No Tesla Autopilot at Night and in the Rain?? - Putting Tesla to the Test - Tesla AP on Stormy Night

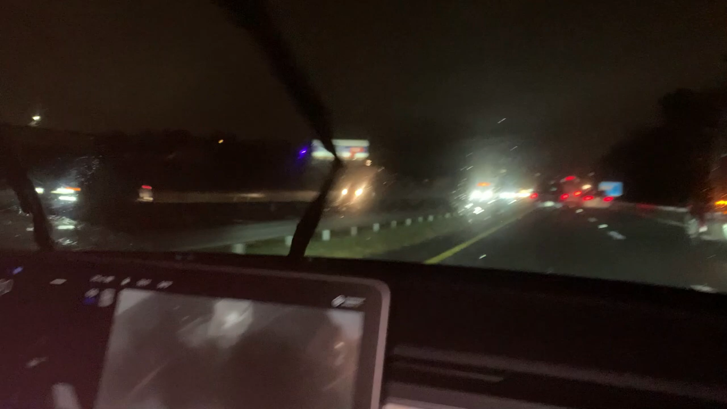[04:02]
It is keeping dead center in the middle of the lane, even though the windshield is pretty well wet. The wipers are working.
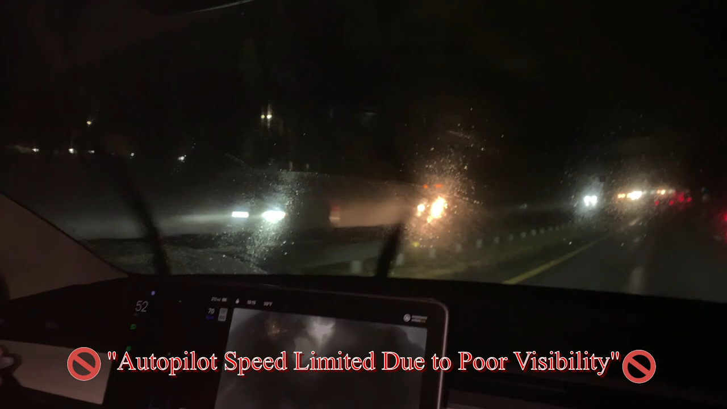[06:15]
Okay, so autopilot speed limited due to poor visibility.